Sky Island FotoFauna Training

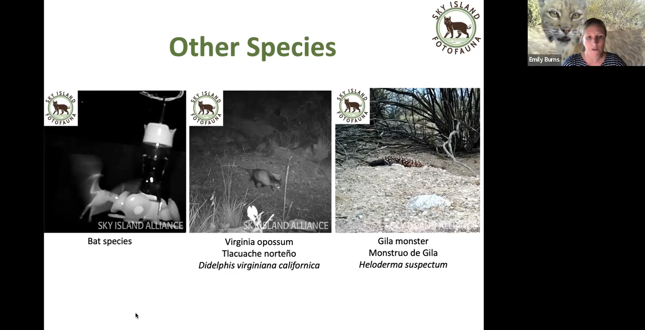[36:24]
We get desert tortoises and Gila monsters. The only one we list on the checklist by name is Gila monster, but you can submit any other species that you observe. Okay, so once you start to get familiar with the species around your area,
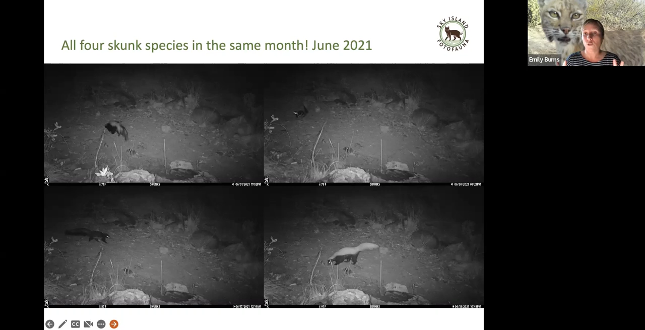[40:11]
We've detected all 4 of the skunk species in the same month. And our wildlife biologist was really excited when this happened. She's like, oh, we've got skunk, bingo. She was so excited. And here's why.
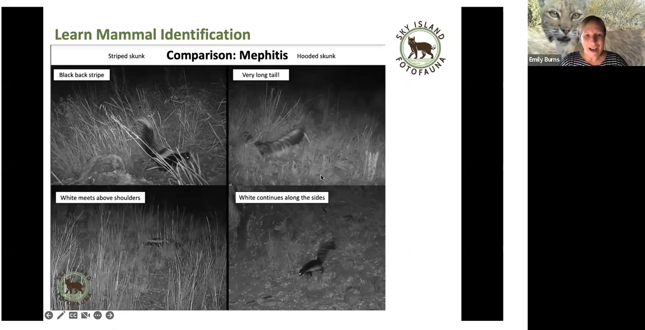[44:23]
learning the different features from the coat pattern, what their head looks like, what their feet look like, it's going to help you because you never know which body part is going to show up and be the clearest. Give me just a second. I want to paste some resources in here for you. We have a great webinar that Megan has given that is listed on this link here. I'm going to email these out to you when we're done as well. So don't feel like you have to grab all these links right now. But at this web link that I just pasted in the chat,